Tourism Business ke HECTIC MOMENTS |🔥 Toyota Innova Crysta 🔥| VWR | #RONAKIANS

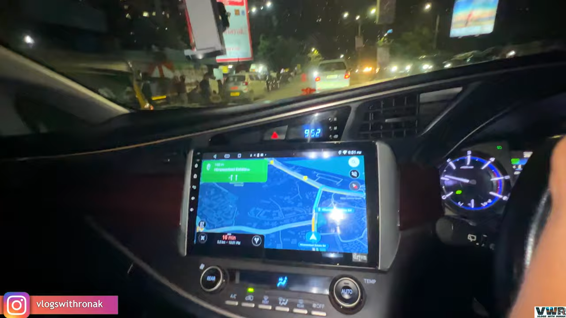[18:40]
दिखा रहा है 10 मिनट 3.2 किलोमीटर, अब गाड़ी पहुँचेगी नहीं वहाँ तक वो भी नहीं मालूम।
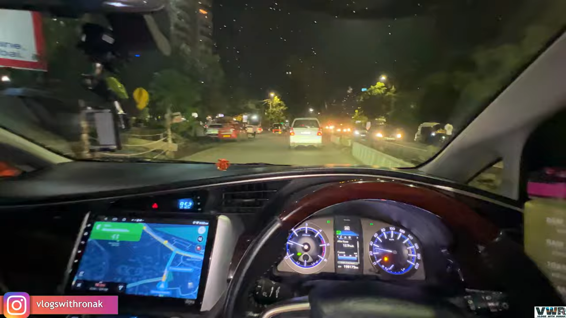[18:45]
भाई फाइनली पहुंच चुके घर के, वहाँ पे 10:35 हो चुका है एंड अभी मेरे को है ना यश को फ़ोन करना है,